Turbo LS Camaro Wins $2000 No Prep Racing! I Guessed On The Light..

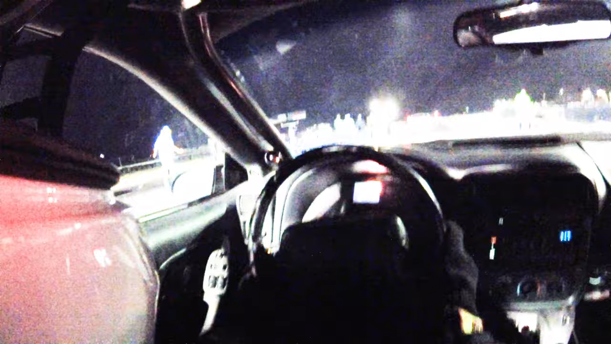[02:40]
We got the white Mustang over here.
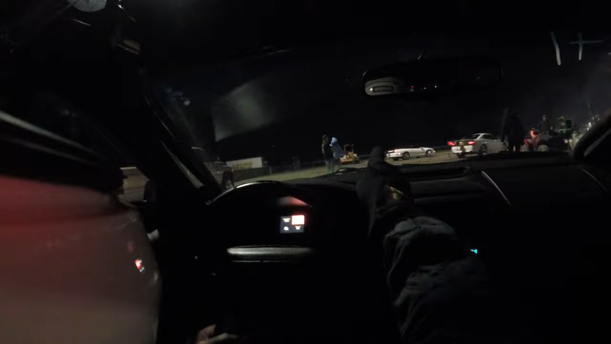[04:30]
It's Jim's Mustang, Steven's white Camaro, and then Clay's diesel truck here. So run this round, hopefully everything goes good like the last one.